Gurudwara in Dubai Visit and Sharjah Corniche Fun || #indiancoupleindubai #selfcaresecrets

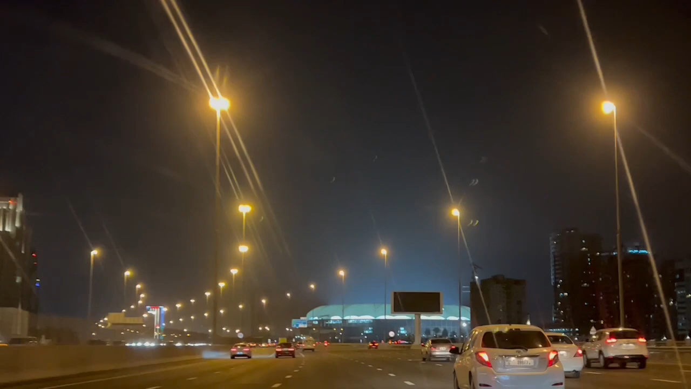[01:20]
So guys, वो जो सामने दिख रहा है, let me zoom it a little. This, ये स्टेडियम है यहाँ का।